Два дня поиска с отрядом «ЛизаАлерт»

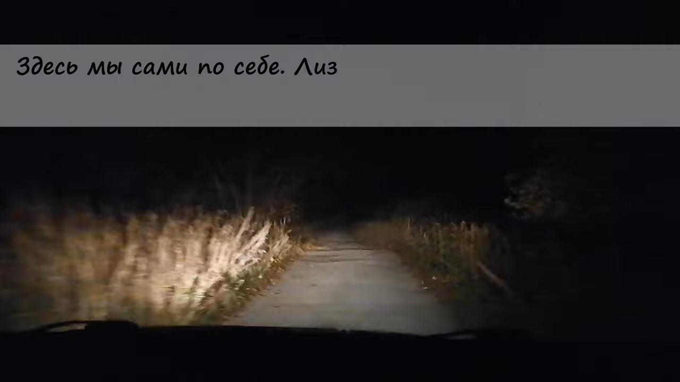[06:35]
Сейчас вот здесь будет, блядь, коровник. Вон там будет водонапорная башня, типа трубы торчать.
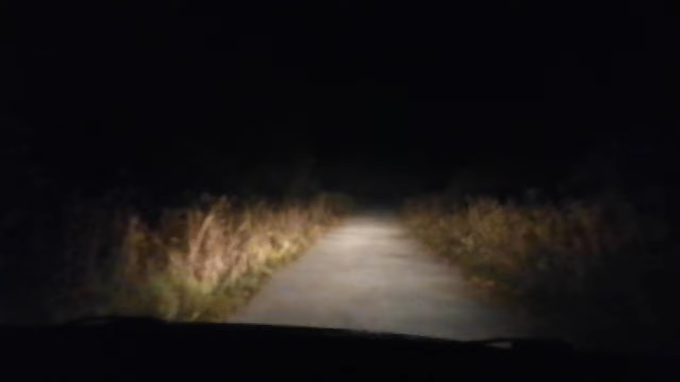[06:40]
И нам машину оставлять вот здесь. А дальше придется идти пешком. Вот прямо, прямо. Нам прямо. Но машину, я думаю, блядь, где-нибудь кинуть. Стоп, эта дорога здесь кончается. Все, сейчас ее не будет, не разгоняйся. Вот, видишь, это коровник, а вон там вообще старое здание. Машину, вот, смотри, видишь, кончается асфальт. И начинается, блядь, как она там пишет. Отсюда выехать можно только задом.